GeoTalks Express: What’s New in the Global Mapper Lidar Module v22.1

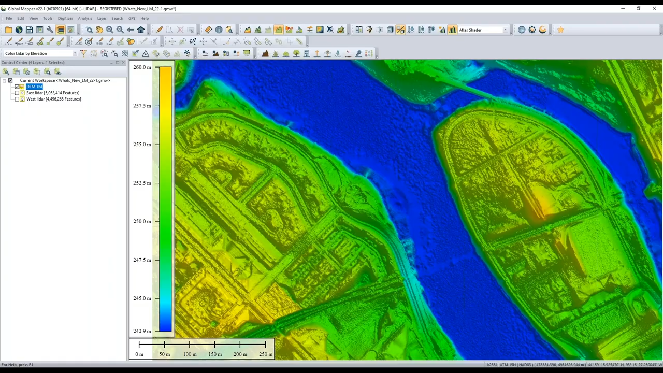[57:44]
so uh let's pop open 3d view here
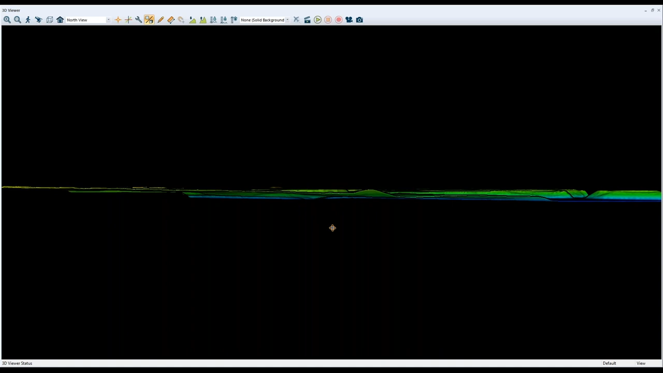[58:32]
so let me pop up my perspective here so now i am on the east side of my data looking off to the west and you could do that for any cardinal direction maybe i want to look from the north and look to south more importantly i can choose to save perspectives so i saved a perspective just before for
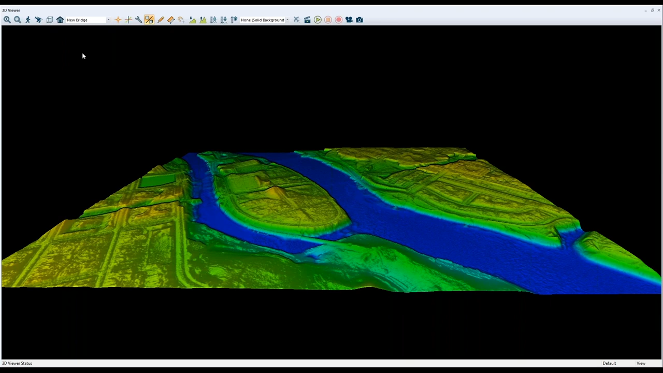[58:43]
the new bridge that we made earlier here is that bridge so i can quickly navigate to things that i have created in my 3d
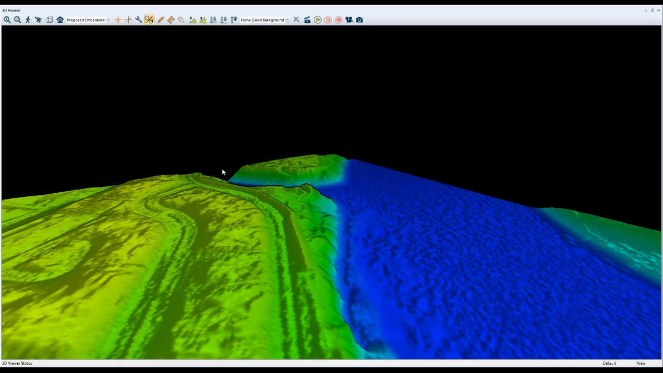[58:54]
or 2d space and and move between them quickly i also have the ability to save a new perspective so maybe i want to take
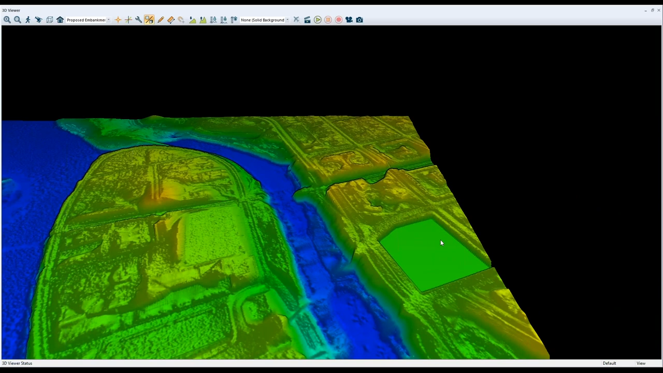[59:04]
a look at this very initial site that i flattened maybe i'll choose to save a new view and we'll call it flattened site that will now zoom out from it that will now exist in my list these are all saved with my workspace
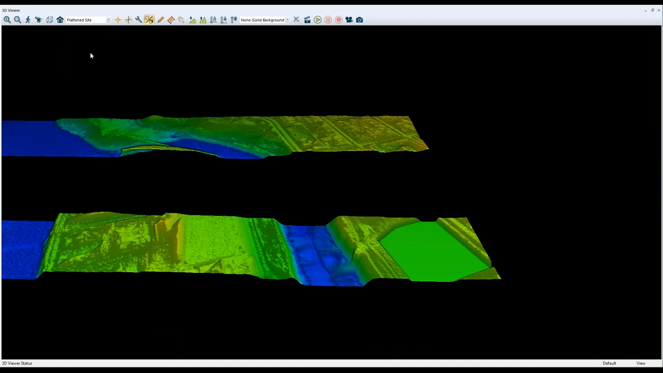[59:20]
so i can zoom right back to that and i can manage all those views as well so we'll see i have all the custom 3d views i've made i could
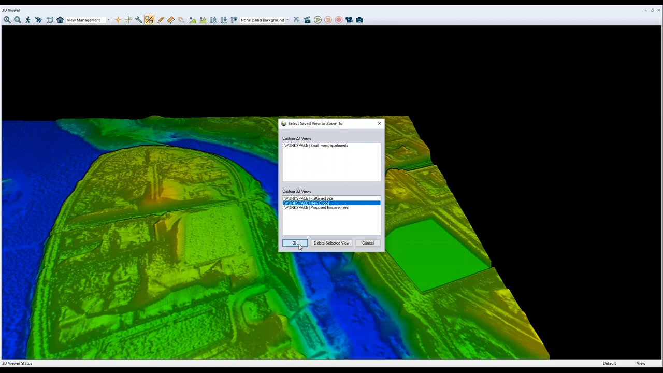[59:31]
choose one and navigate to it or perhaps maybe delete it maybe i don't need that flattened site any longer as a quick little segue here
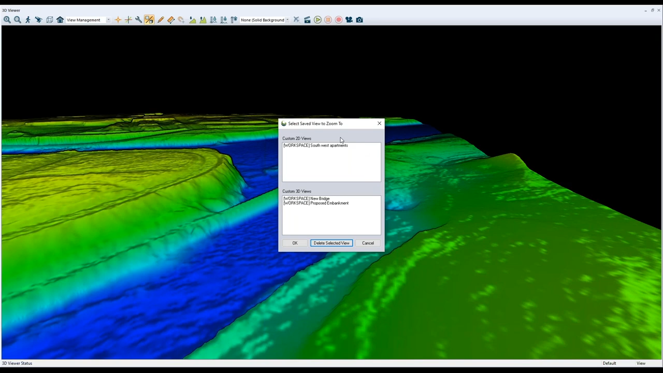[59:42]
we can do the same thing in 2d view which has actually existed longer in 2d view so if i wanted from 2d view i could go
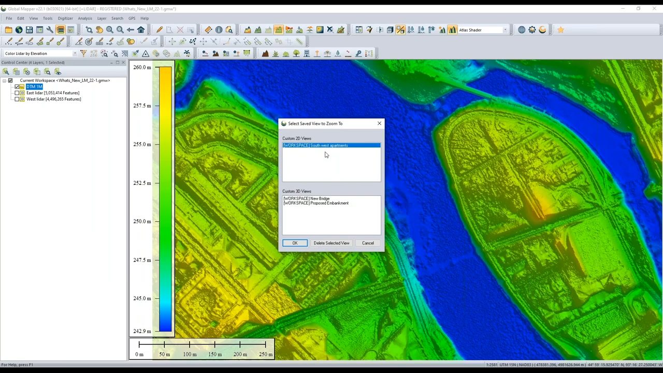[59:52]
and see any of my saved views so maybe i want to go look at this apartment complex i can zoom there i can also you know if i want to look at that with the lidar data actually and i could choose to to save uh any new views from 2d view as well so great ways to to spatially save a certain viewer perspective new to 3d view but also exists in 2d view as well